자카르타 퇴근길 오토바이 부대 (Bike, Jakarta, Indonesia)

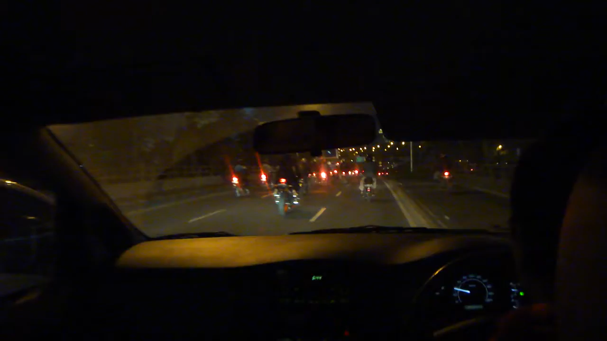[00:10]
야, 근데 이거 앞에서 쓰러지면 이거 똑같잖아, 자전거랑. 그쵸. 우르르 그냥. 야, 오토바이. 졌다, 진짜.
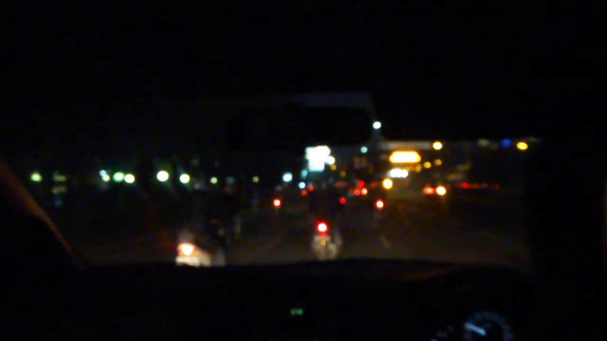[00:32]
야, 근데 진짜 브레이크 한번 쓰면은 진짜로. 뒤에서 그냥 발굽도 지나가는 거지, 뭐 또. 차랑 그냥. 와. 아, 비켜. 응? 네가 쌍마이트를 켜? 난 안 비켜.